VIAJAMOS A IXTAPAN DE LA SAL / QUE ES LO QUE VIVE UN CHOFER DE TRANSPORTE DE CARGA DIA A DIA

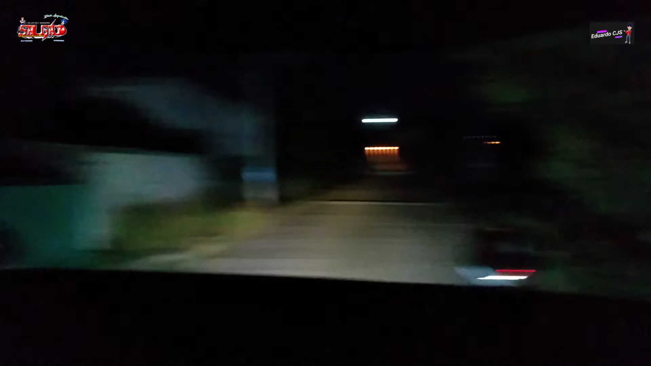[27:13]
Bueno ya hemos entrado A la granja De pollos A mi Salgado